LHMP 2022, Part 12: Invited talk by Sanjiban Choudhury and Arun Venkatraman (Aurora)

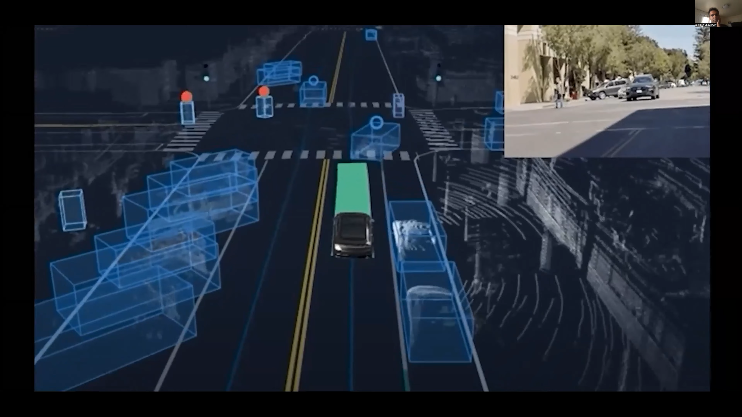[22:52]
Okay, so now let's take a quick look at some real world examples to see how we may apply these ideas. Here's an urban example of the AV taking an unpredicted left turn at an intersection of vehicles by cyclists and pedestrians.
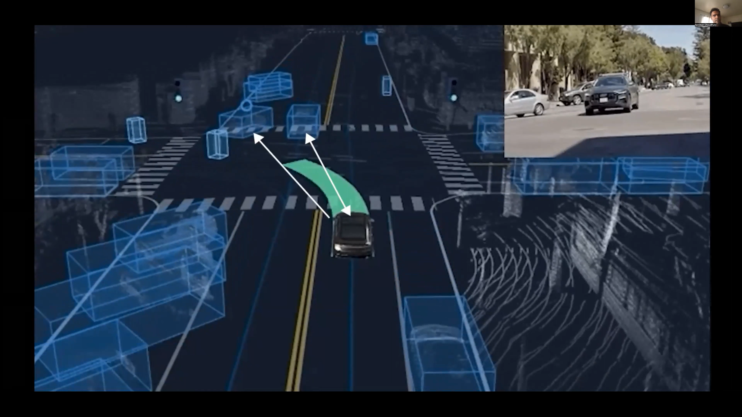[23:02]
You know, there's a lot going on here, but let's break it down. You know, we see that the AV's actions depend on what other actors in the scene are doing.
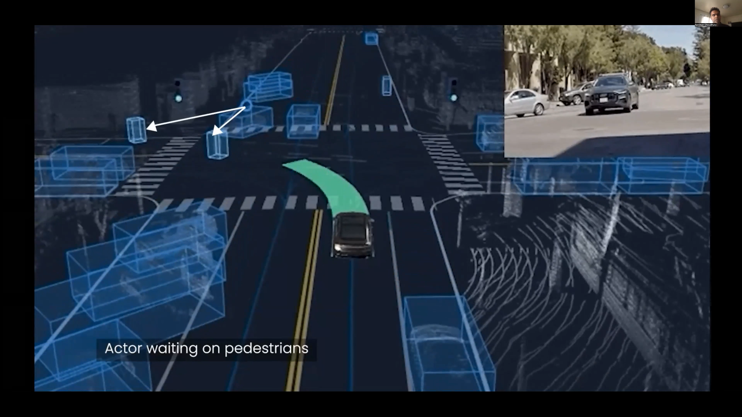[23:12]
For example, we need to yield for the vehicle turning right as well as pedestrians crossing the intersection. Moreover, there's an oncoming car that is waiting on the AV to determine when it can do its own unpredicted left.
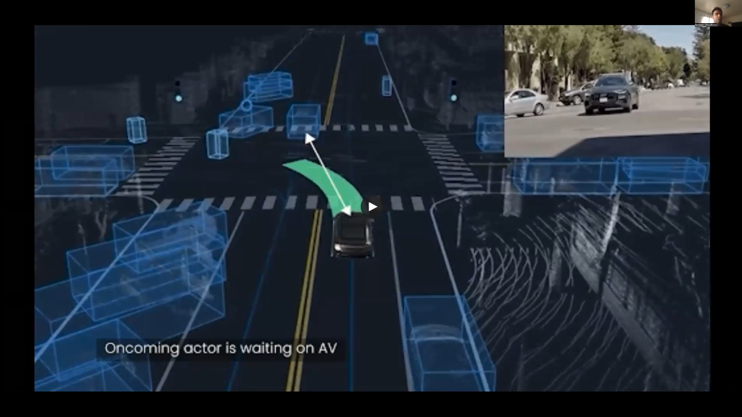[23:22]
Right? So this is a scene where there's a lot of joint interaction happening between actors.